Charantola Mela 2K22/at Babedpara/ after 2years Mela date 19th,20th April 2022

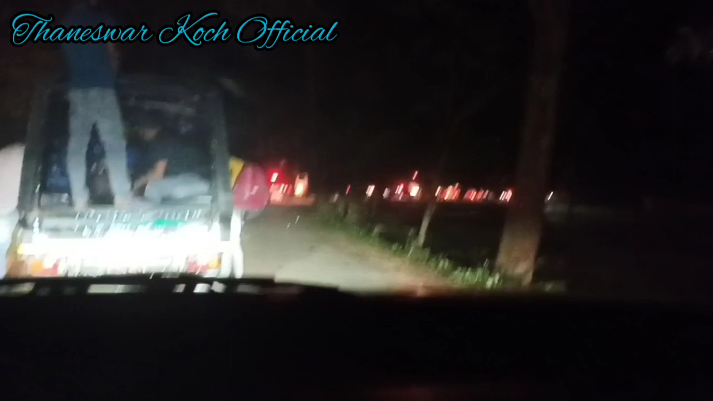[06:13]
बेला पूरा का पूरा ट्रैफिक जाम लग गया, ओ कब पहुंचेगा पता नहीं। दिन में तो अच्छी तरह से पहुंच गया था, अभी क्या करो शाम का टाइम में।